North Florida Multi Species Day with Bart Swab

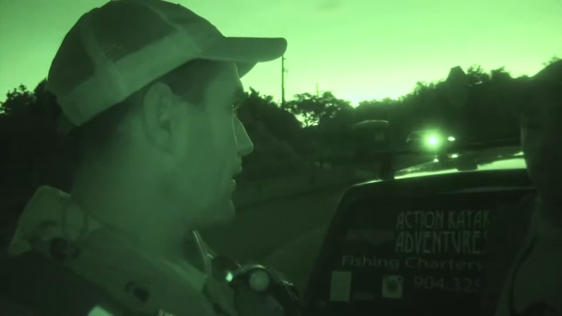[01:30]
let's do it a little bit before the sun comes up yeah get a topwater bite or something going so
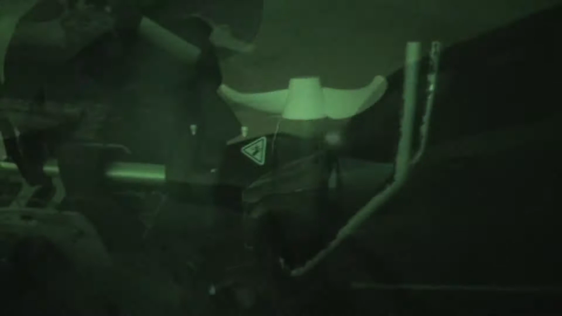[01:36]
here's my 403 that'll get this
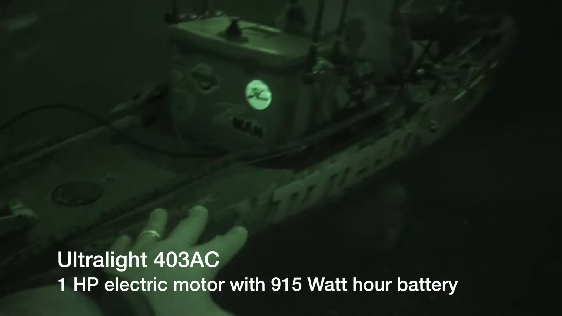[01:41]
out back up to five and a half mile an hour I'm not sure what this one will do the the Jackson Kilroy for that open cockpit design three
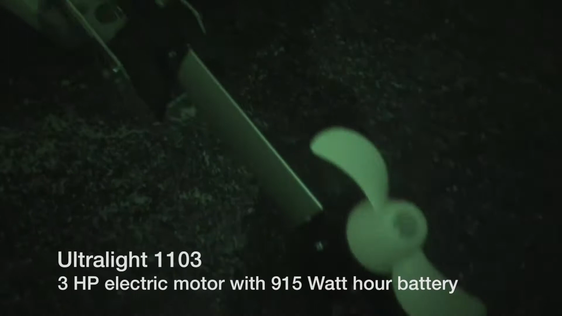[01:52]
horsepower this is the prototype so we've been getting up into yeah looking forward to planning it out
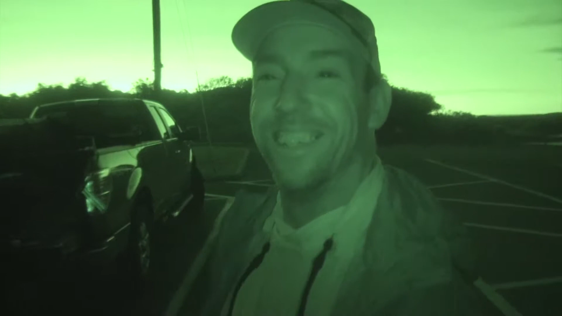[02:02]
into the it won't play and we're in displacement but it's it'll get up into the the mid sixes for sure nice we'll find out I've been working on a
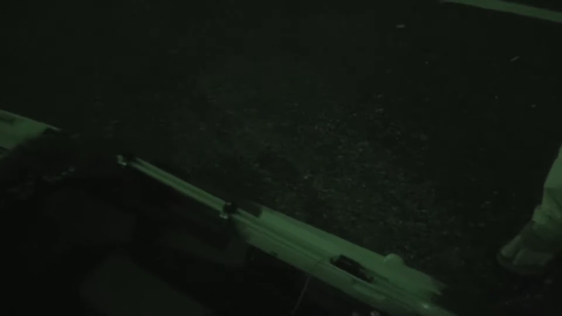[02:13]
steering setup I have sliding foot pegs that are the
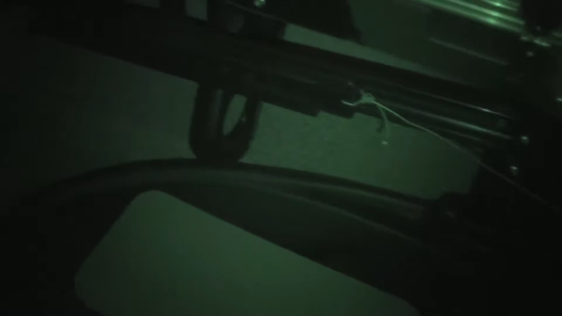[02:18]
product development guys that Jackson had given me and I just put those little brackets those
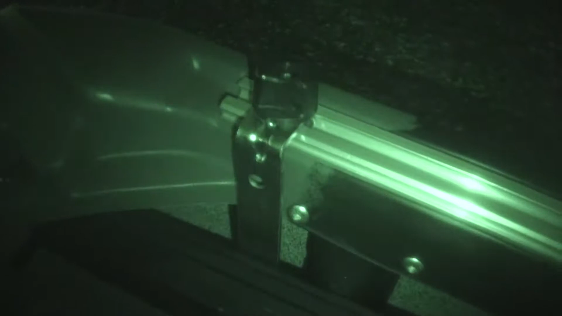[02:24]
little L brackets on there connecting to the the track
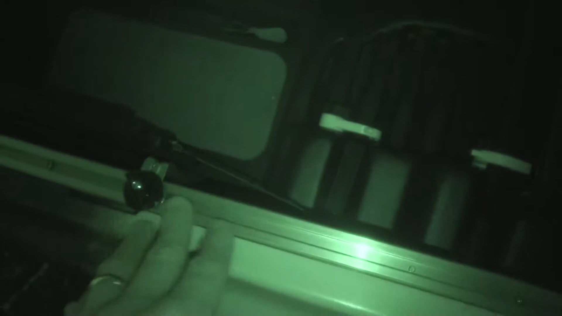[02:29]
it's like everywhere on this boat which is awesome the advantages
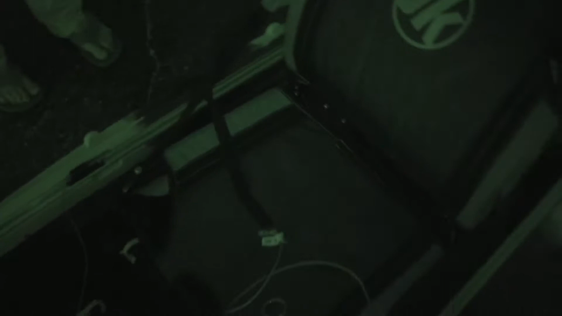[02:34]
you're able to with this boat able to move the seat very far forward and getting that weight forward